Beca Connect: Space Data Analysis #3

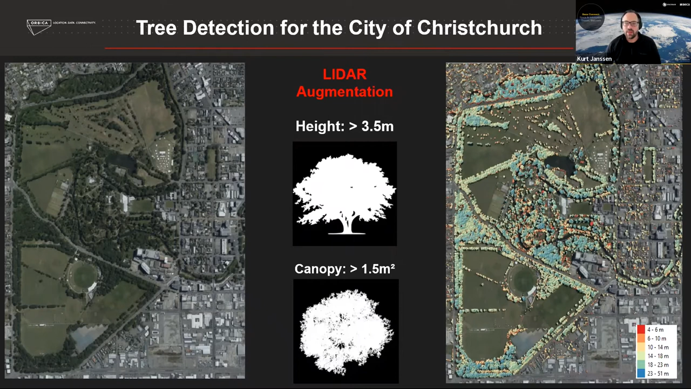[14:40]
We can calculate the difference of the height of a tree based on the ground height and the top of the canopy height, and that becomes the height of the tree. And that then allows us to filter those results based on the AI model we saw earlier to now get a really comprehensive view of what canopy topology looks like across the whole city. So that starts to give you a feel.
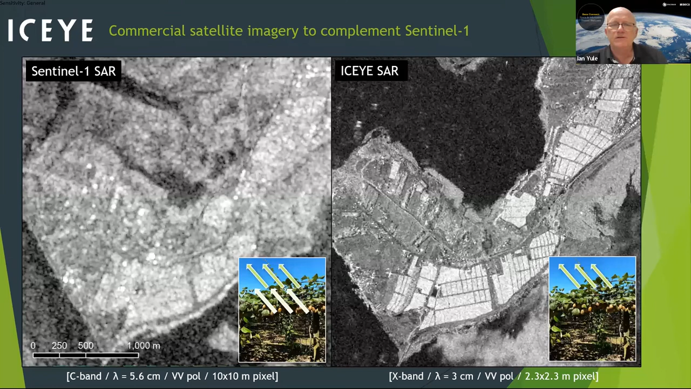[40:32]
SAR, and you can see that the definition is actually has improved. So the whole purpose of this, of this project is really to, to be able to try and predict leaf water level content at a block level from the, from the SAR imagery.